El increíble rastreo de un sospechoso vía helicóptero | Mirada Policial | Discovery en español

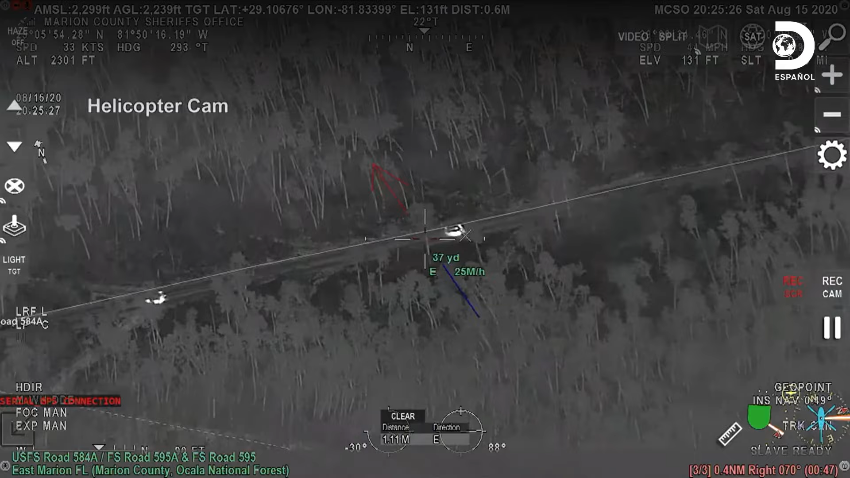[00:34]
Cuando vi los vehículos circulando por nuestra área de búsqueda, le notifiqué a las unidades de perímetro que vigilaran esos autos en caso de que recogieran al sospechoso que huía de nosotros. Días cuatro, tal vez son ladrones de autos.
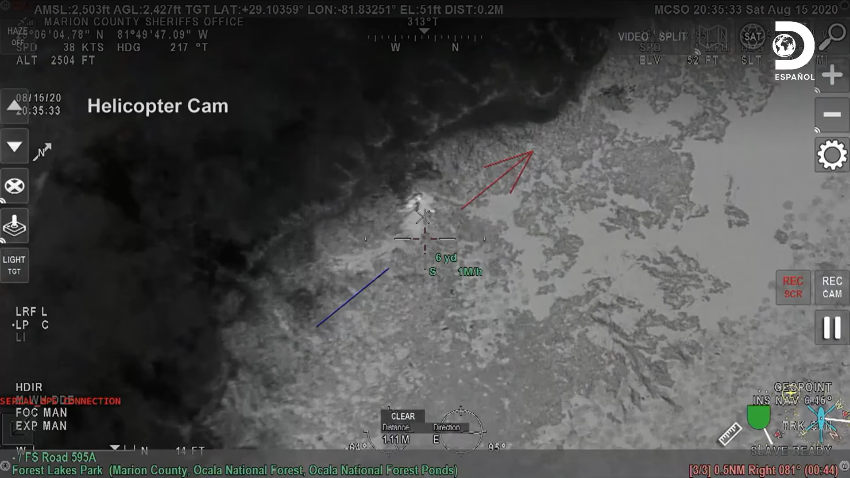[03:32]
10-4, copiado. Había un área en particular donde la vegetación se veía aplastada. Parecía como que hubo actividad reciente. Rastreo y sobrevuelo para ver si capto una mejor imagen.
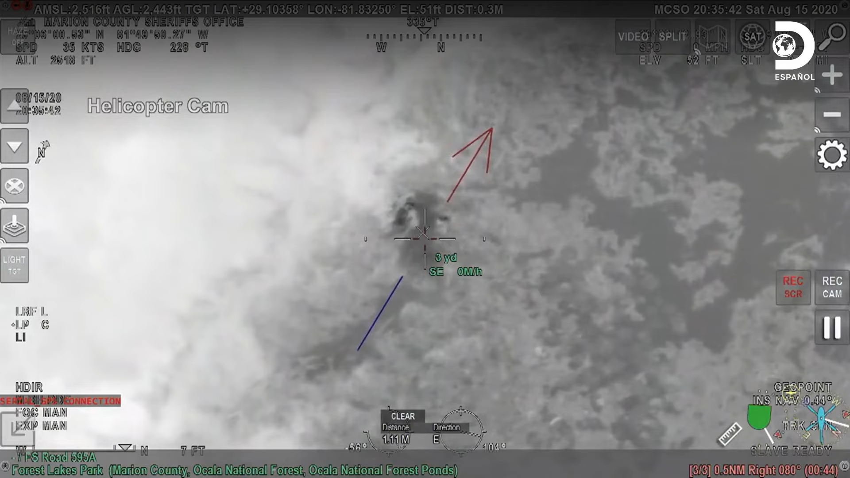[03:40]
Ví una leve fuente de calor. La fuente de calor era tan pequeña que no podíamos ni verificar ni descartar la posibilidad de que fuera una persona.
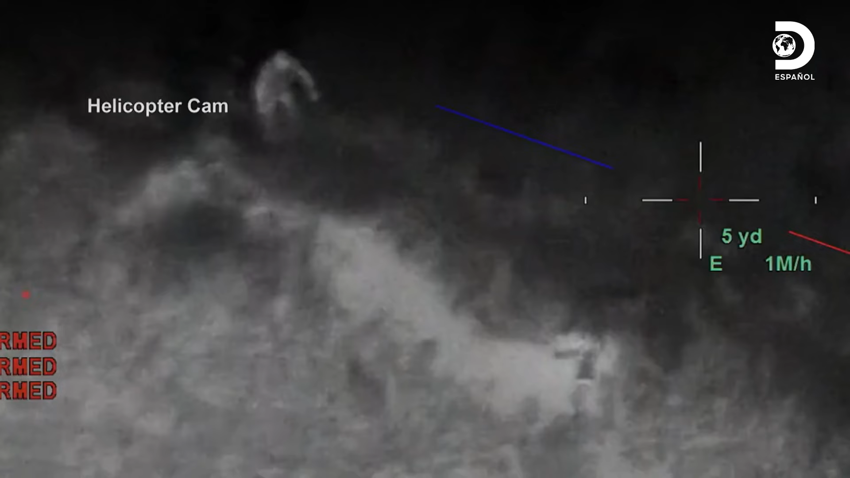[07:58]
Cuando él sacó las manos del agua, Polo lo agarró del brazo.